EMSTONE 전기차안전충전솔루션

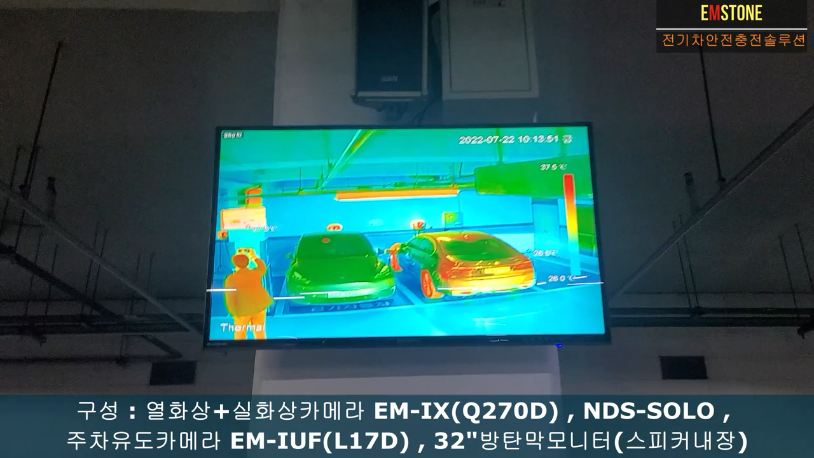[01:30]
여기 벽면에다가 설치를 했습니다 여기 보면
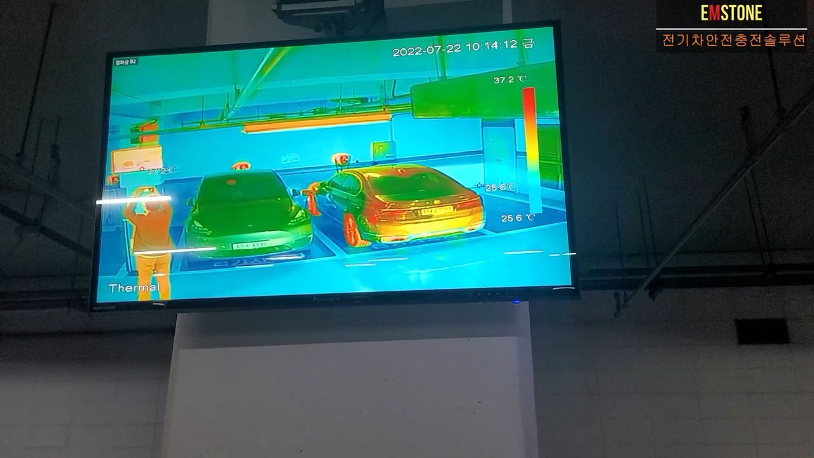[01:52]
On screen: scale top 37.2°C, scale bottom 25.6°C
또 이 회사 밑에니까요 저희가 이제 좀 연결을 해서
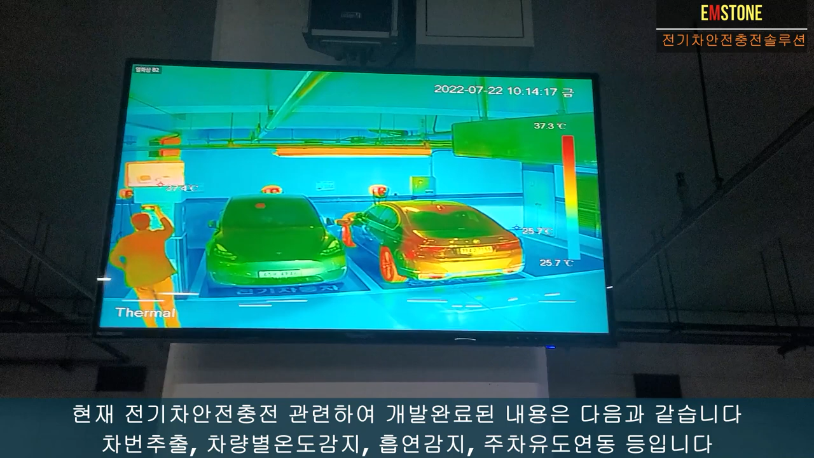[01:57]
On screen: scale top 37.3°C, scale bottom 25.7°C
원격 이제 펌웨어 업데이트도 하고 여러 가지 하여튼 기능을 계속 추가를 해 낼 예정입니다 그리고 여기 여기